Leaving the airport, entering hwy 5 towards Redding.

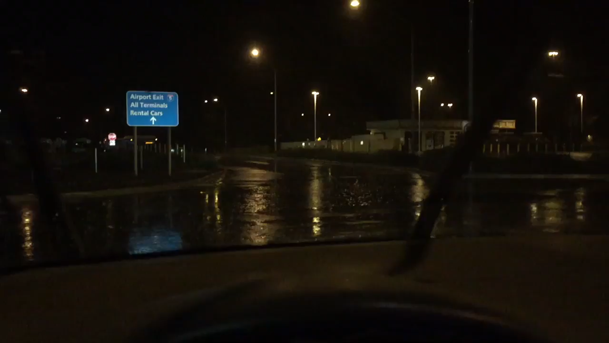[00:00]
It's an airport! It's over here! Follow this... this... boost!
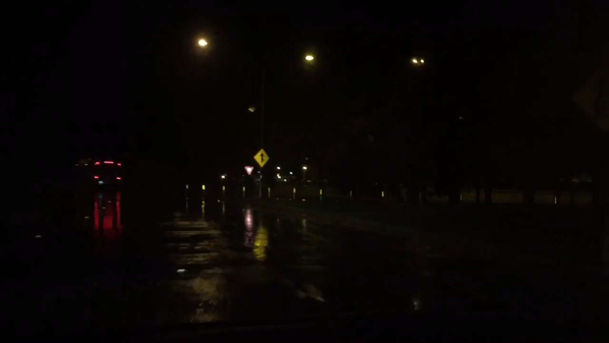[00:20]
Follow the yellow brick road! Mhmmm... Let's go to Highway 5... There it is, right? Speed limit 35...
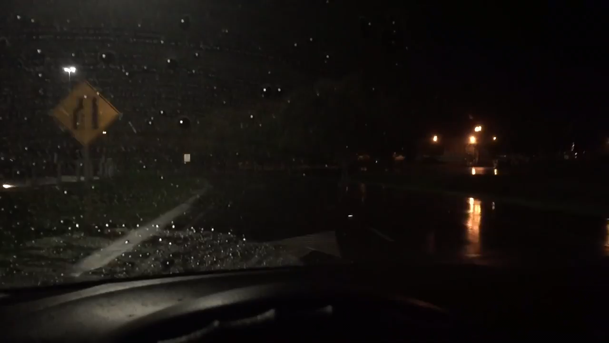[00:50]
I don't know where we're going... In the infierno, it's okay, right? Yeah... Highway 5... We're north of Highway 5... Well, yeah, Highway 5 north...